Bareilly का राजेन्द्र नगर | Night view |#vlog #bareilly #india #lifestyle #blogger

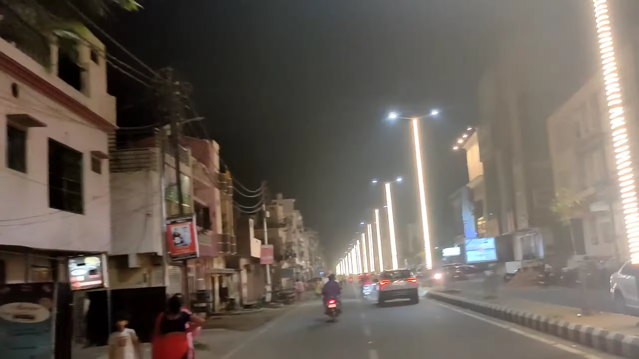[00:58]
कि यह है जूललाल दुआर यहां से बनोग स्टार्ट करने वाले हैं व्लॉग तो चली चलते हैं देखते हैं कि
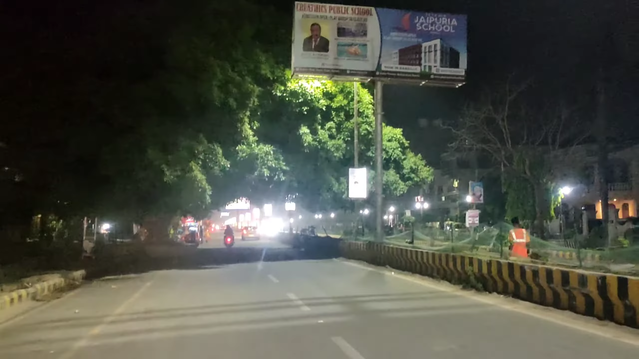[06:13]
रहे हैं तो यहां पर दीवजार है तो इस्टीट फूट देखिए गाइस कितने अच्छे अच्छे फूट आपर �
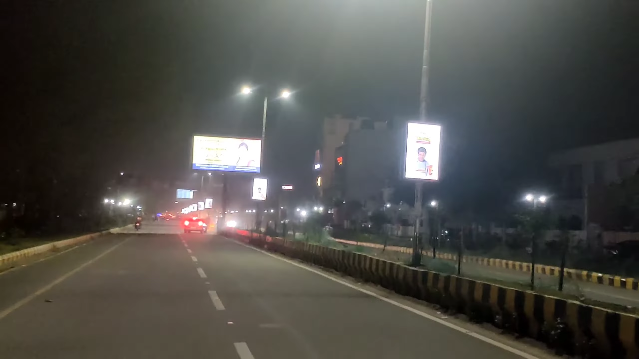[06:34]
और यहां पर यहां बहुत फेमस आपे बहुत फेमस मिलते
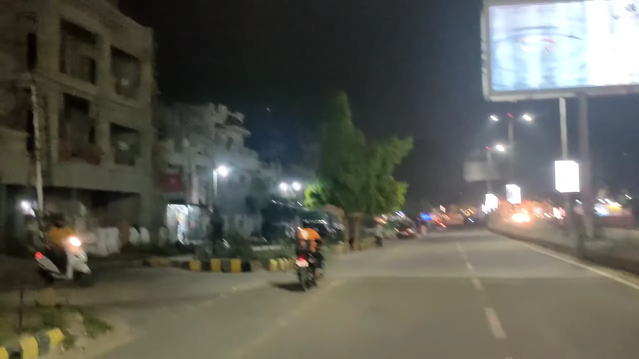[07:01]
तैराथ है यह बहुत बड़ा चौरहा है और यह चौरहा है जो है यह में राइन रगर में घुम रहा है हम लोग गाइस देखिए पर अभी मार्केट पूरा बंद हो चुका है बना यह स्ट्रीट में बहुत सारे से थाएल लगते हैं यहापी काफी
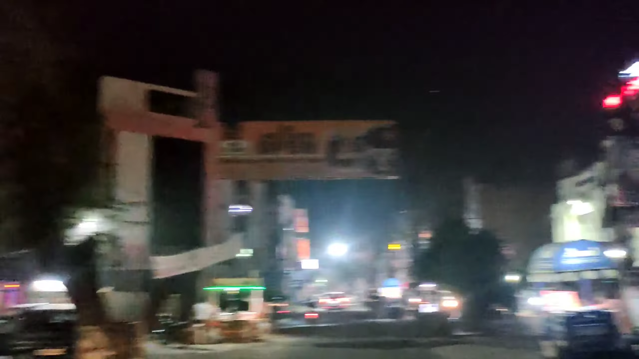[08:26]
यह स्टूडियो लावे रहे हैं का बहुत फेमस सलून है और नीट आश्रम नाम से यह